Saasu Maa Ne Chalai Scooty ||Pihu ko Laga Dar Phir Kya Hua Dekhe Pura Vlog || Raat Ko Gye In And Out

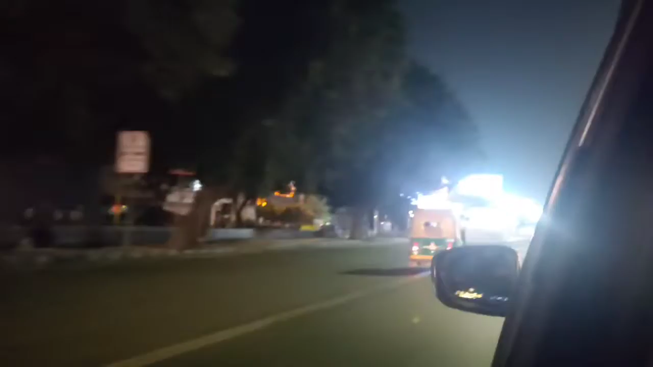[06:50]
एक्स है जो पूरा रात को बंद हो चुका है, बल्कि 10 o'clock तक आपको ये बंद मिलेगा,
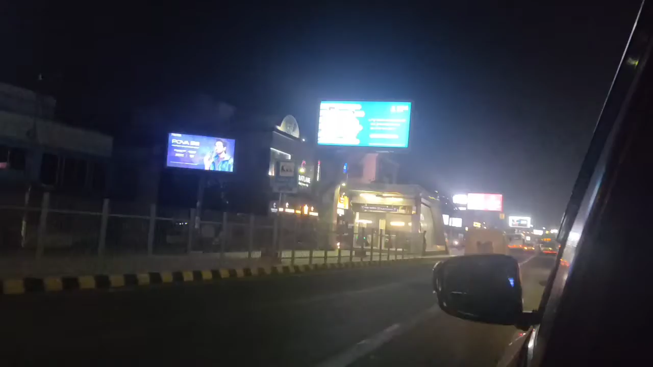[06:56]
उसके बाद ओपन नहीं मिलने वाला। इनफैक्ट इससे पहले ही कुछ ये बंद हो जाता है।